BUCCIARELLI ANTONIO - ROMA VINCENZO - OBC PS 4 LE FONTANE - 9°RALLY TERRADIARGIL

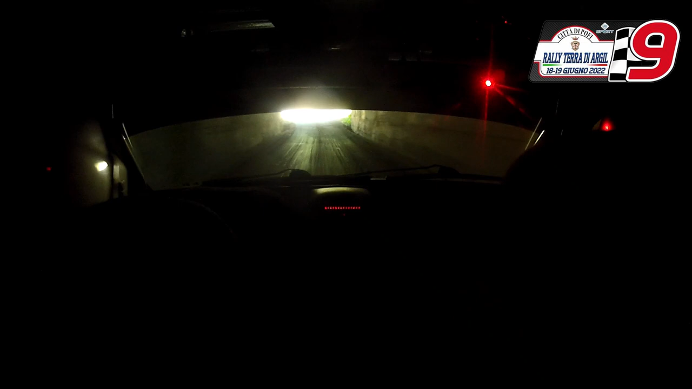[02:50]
in destra 3, sale, 30, tieni sinistra, in destra 4, subito, attenzione, attenzione, gomme, destra 2, esce, 100, e tieni destra,